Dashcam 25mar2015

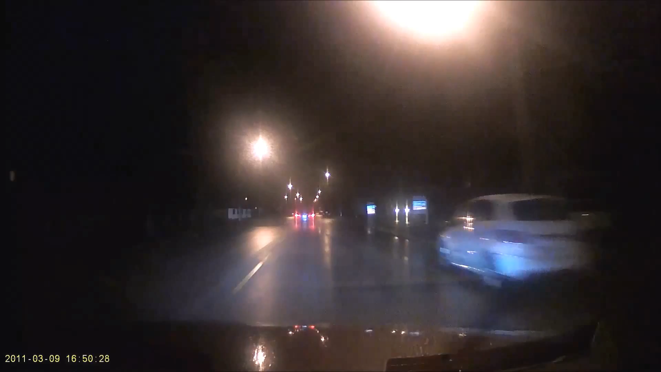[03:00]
Do you want the license plate right away? Yep. Alpha Juliet 3, 33 Romeo. Okay, so Alpha Juliet 33 Romeo? Correct. What color? Gray. Gray? Four door. He is speeding down, Francis.
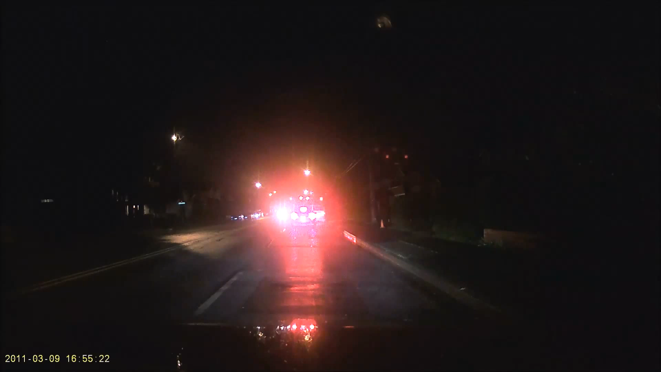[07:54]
Getting out of the vehicle. I am about 20 meters away from him right now. He stopped. He's out of the vehicle, standing behind it.